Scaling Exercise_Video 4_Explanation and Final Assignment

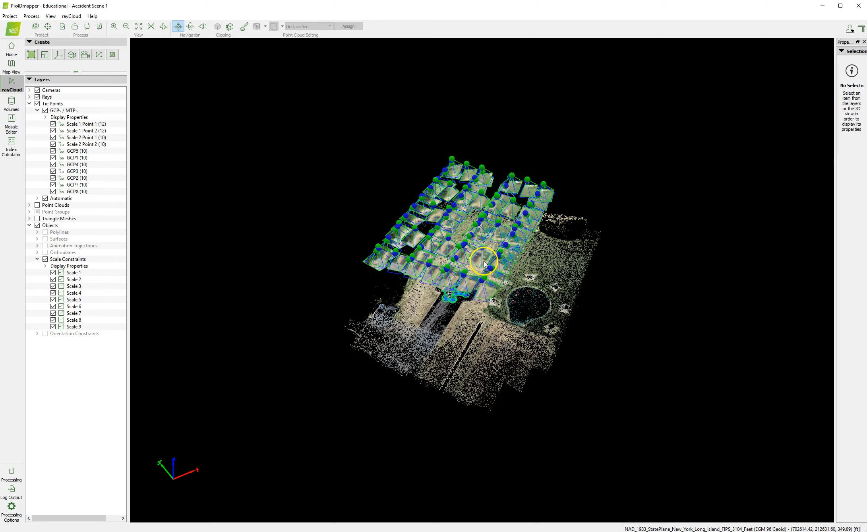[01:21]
You should have rerun point cloud mesh and the DSM between the two. Once you've done that, you can go ahead and take away the processing for what we're going to do now. We're not doing any more selections, so I'm going to try to create this in a way that it's well zoomed in.
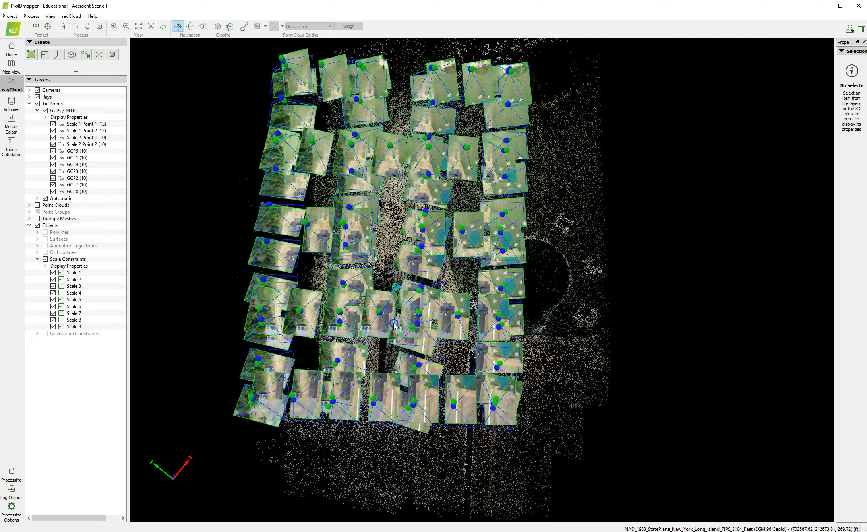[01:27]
I'm going to turn off the cameras and the rays for a second. You can see all of our constraints are still showing.
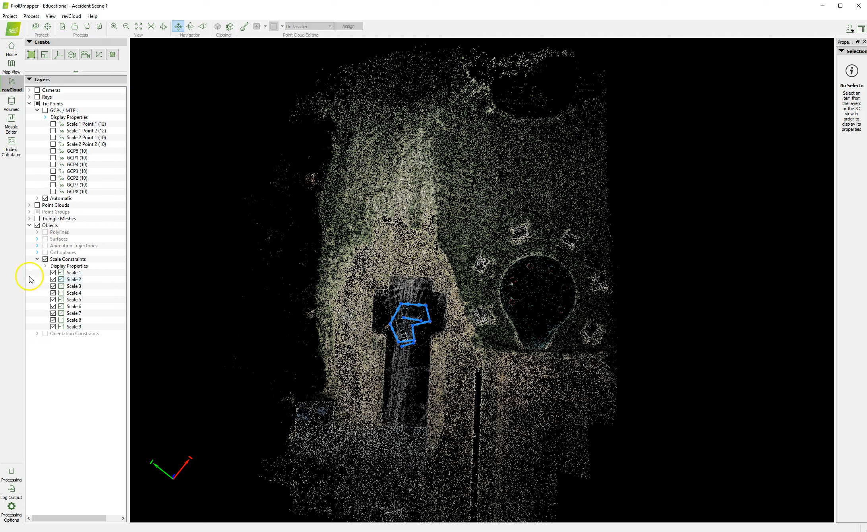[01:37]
The easiest way to get rid of those is to just turn them off, turn off the GCPs, turn off those. And then let's look at the triangle mesh. So you can see down at the bottom, it is loading that triangle mesh, which should make this an almost image-like picture.
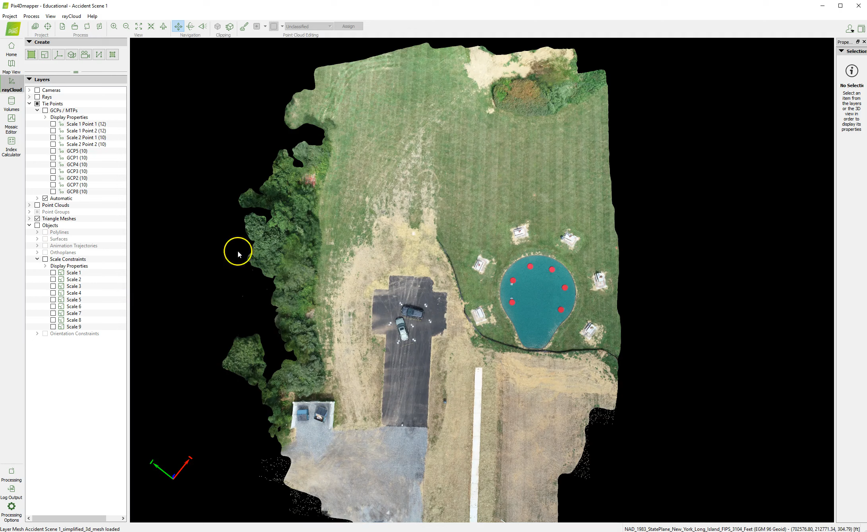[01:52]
You can even see the old red fencing here that someday we'll get rid of. You can see this. There are some distortions still in the video, you can see. But why did we do the scale constraint? What was the point of that? The point of that, once we have these set, is that we can take measurements.
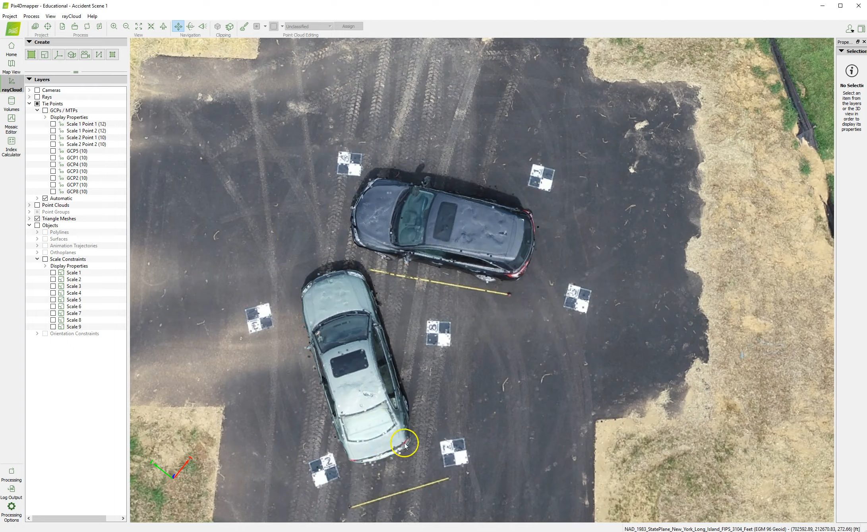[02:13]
Let's say that this car was parked and this car had come up here. And let's assume for a second in an accident, although this is a simulated accident so it isn't here, there would be skid marks here.
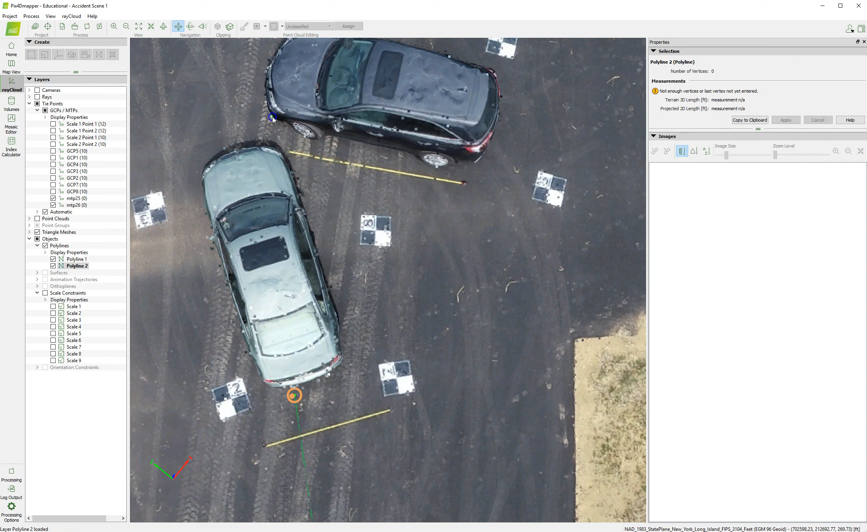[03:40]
we could do that measurement, right-click, and now we would know that's 2.35 feet. We would be able to measure anything at the accident scene ex post facto or after the fact. And here's why this is important. In reconstructing the accident, the private investigator, the law enforcement, whomever it is, will need to be able to make measurements after they leave the scene. And this is what usually takes a tremendous amount of time at an accident scene.
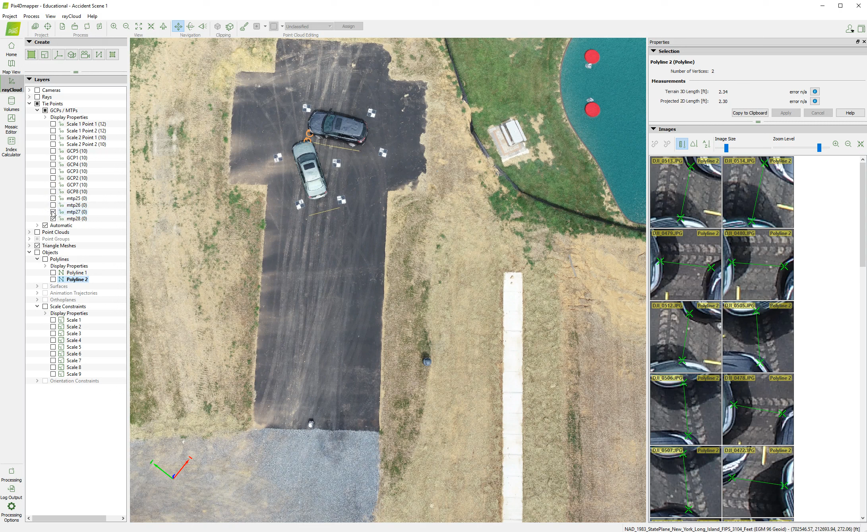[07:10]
Let's turn the rest of these. It automatically creates manual tie points when you do those measurements, and you can turn them off. You can delete them very easily, too.
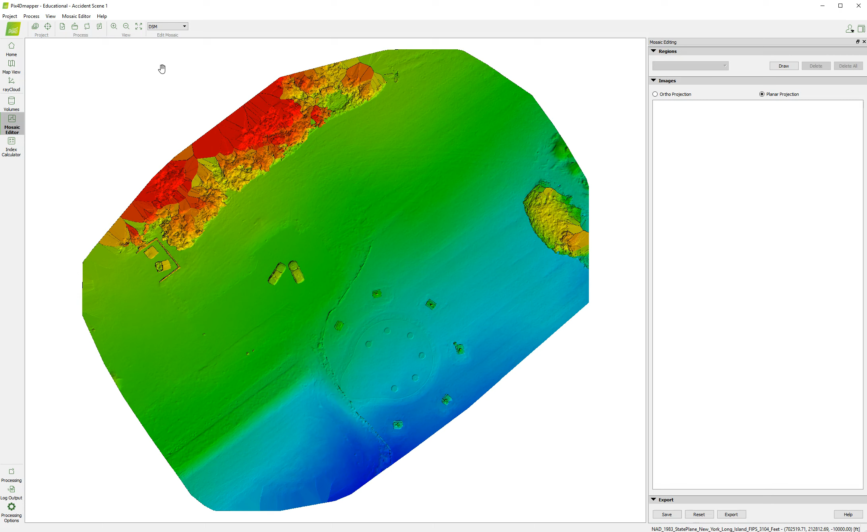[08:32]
Let me see the DSM in that you calculated your digital surface model. And I'm looking for these after you've done the re-optimization from these videos. Once you do this, screenshot. Then you're going to do the DTM portion here.
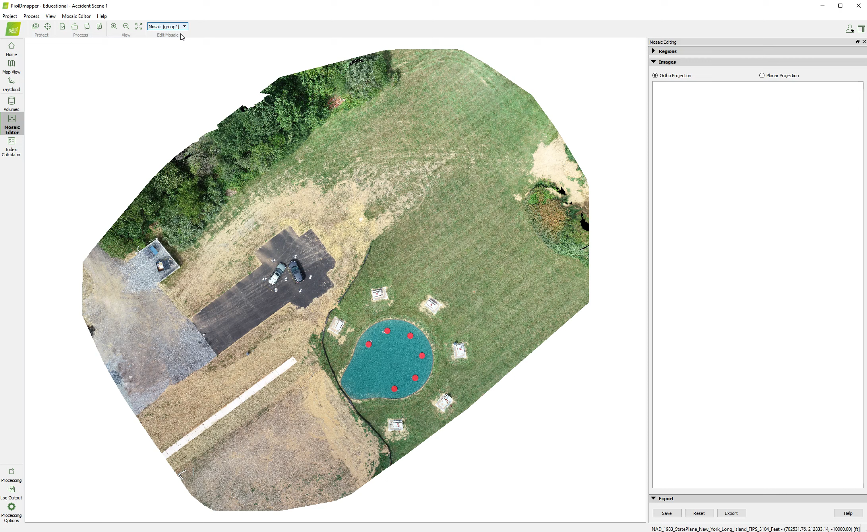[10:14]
But by this point in the course with the two manuals we've gone through, you should be pretty comfortable with that. I hope this has been beneficial to you. I'll also remind you that you can also always do volumes, so you have the dirt pile here. Once you've created this, you've re-optimized, you have some really accurate information you can use.